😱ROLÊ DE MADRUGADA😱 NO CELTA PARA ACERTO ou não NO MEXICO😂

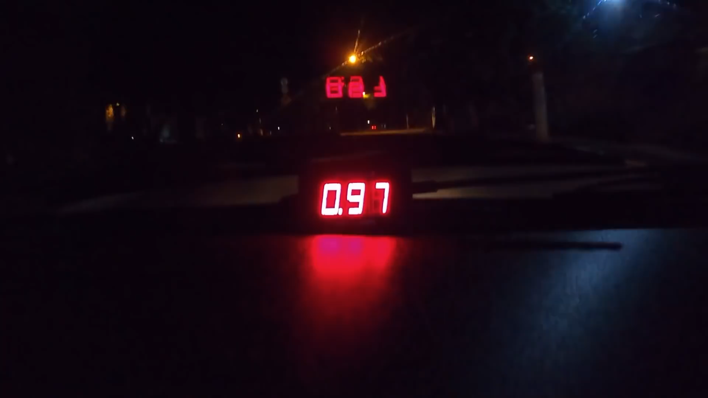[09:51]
Ele tem uma determinada rotação Que eu não sei qual é Porque não tem um contagios nesse carro Que ele tem um buraco Olha isso aqui ó Pé
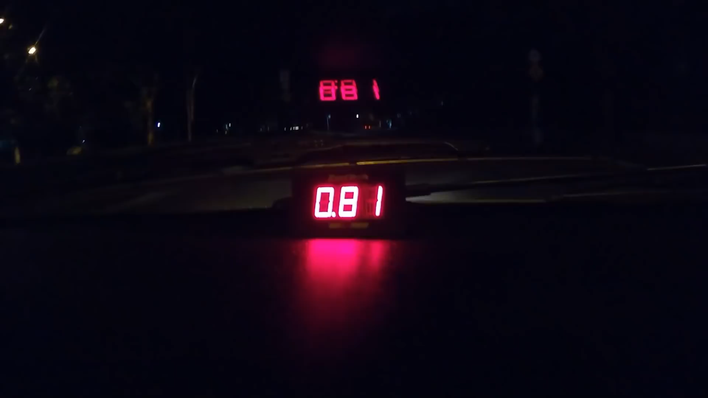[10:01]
Olha isso Ele dá uma empobrecida Nível muito hard Nível muito hard Peraí Cadê a lombada?
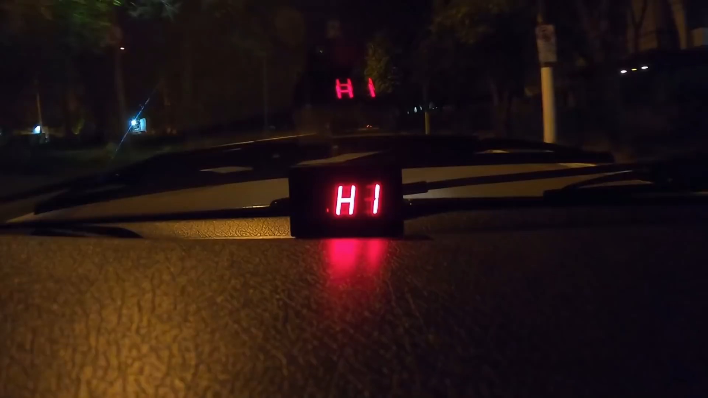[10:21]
Tá muito macro Eu preciso parar de fazer isso Falei que ia parar Olha a temperatura De admissão aqui 76 graus Nessa puxadinha De segunda
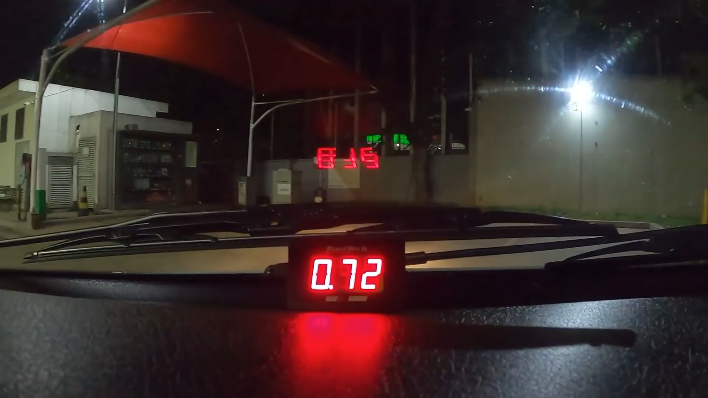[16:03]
Legal Tem um caminhão Ali na frente Puta Tem dois caminhões Ali na frente